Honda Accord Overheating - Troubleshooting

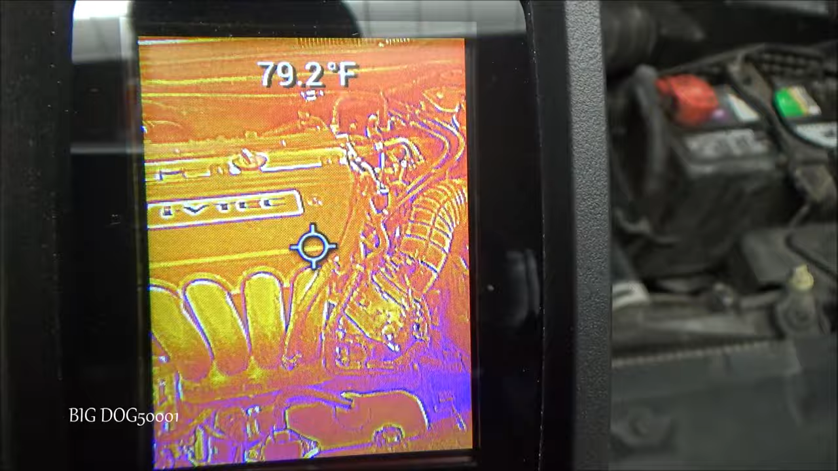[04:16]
On screen: spot 79.2°F
opening that radiator cap while the engine's hot you will get burned so I
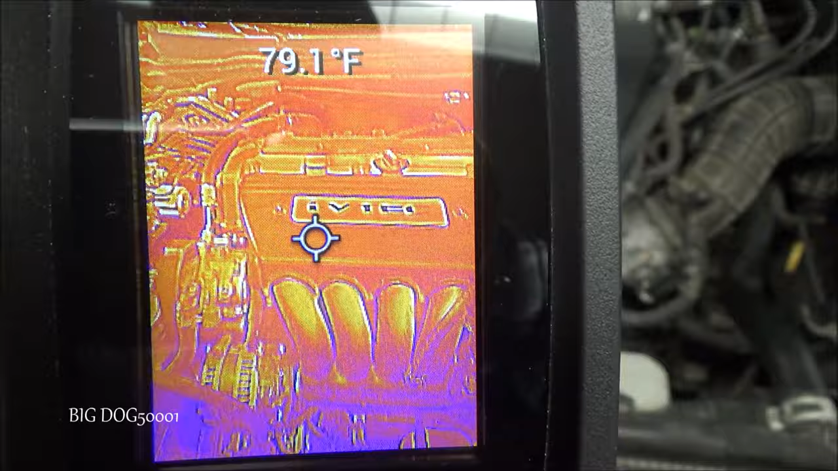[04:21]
On screen: spot 79.1°F
just want to show you on the FLIR here this engine is cold okay real quick why do we not want to take these caps off when it's hot besides